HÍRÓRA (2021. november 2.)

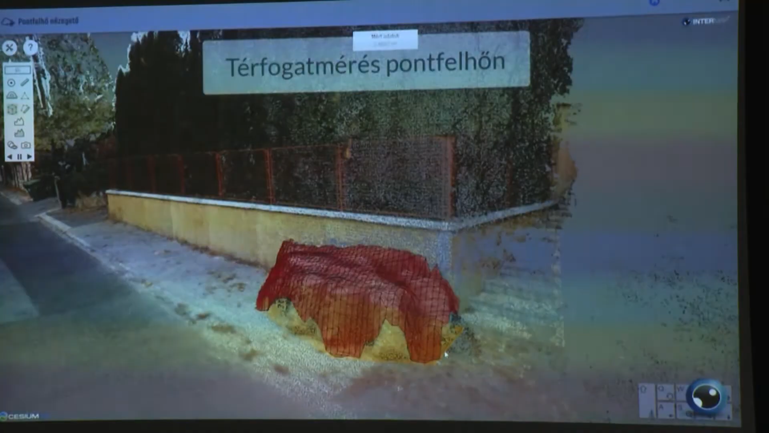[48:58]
Annyiban még plusz információt tud adni, amellett, hogy tudjuk pontosan ennek az elhelyezkedését,